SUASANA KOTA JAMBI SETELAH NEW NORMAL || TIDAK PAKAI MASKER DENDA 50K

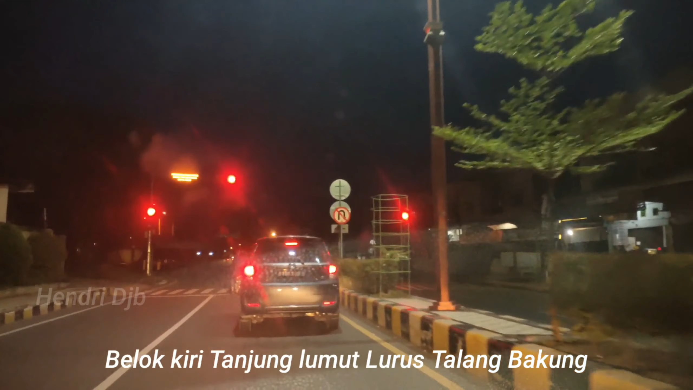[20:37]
Kalau ke kiri kita ke Selincah, lurus ke Talang Bakung.